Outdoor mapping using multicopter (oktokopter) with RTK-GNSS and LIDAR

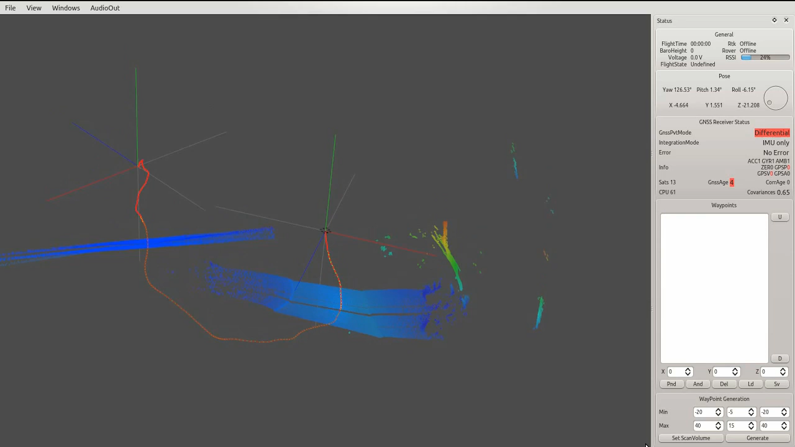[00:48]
Mode differentials, Mode RTK float, mode, RTK float,
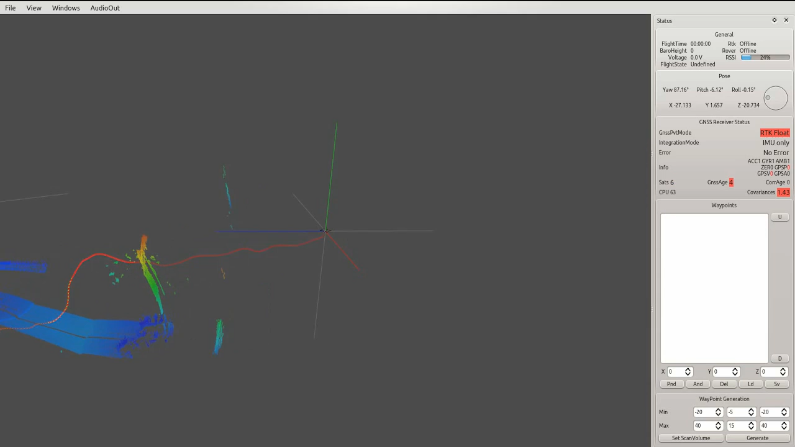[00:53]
mode, RTK float, mode, INS Cove